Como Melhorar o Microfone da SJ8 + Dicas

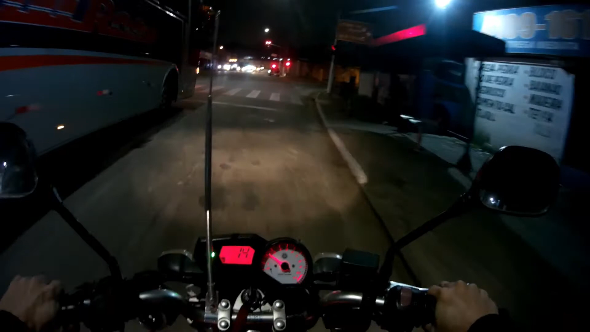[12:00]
fique melhor, né? Já que adicionamos aí uma resistência, né, para diminuir o ruído, tentar diminuir o ruído. Então a gente vai fazer o mesmo esquema, vamos dar um rolezinho aqui.
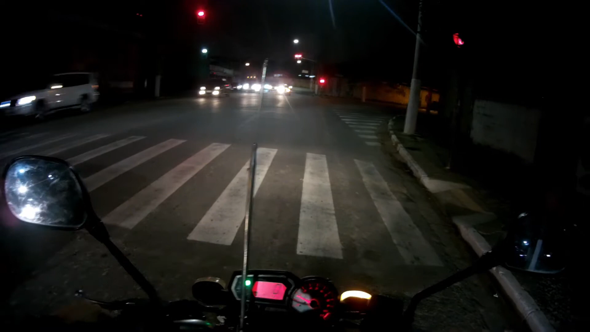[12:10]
E beleza, bastante barulho dessas motos zoeirenta aí. Atravessando sinal vermelho, beleza. Vocês viram que não dá trabalho de fazer a solda, né? É bem facinho fazer a solda. Desde que você tenha o materialzinho básico ali, dá para você fazer uma soldinha bacana.